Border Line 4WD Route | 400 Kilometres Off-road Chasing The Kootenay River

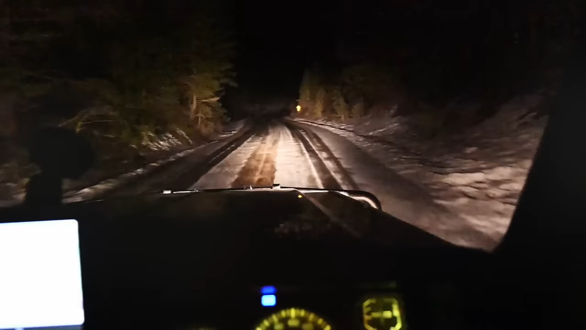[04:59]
Darkness sets in as we traverse through southern Alberta into BC. We meet up with Billy and Jason, then head further south towards the border.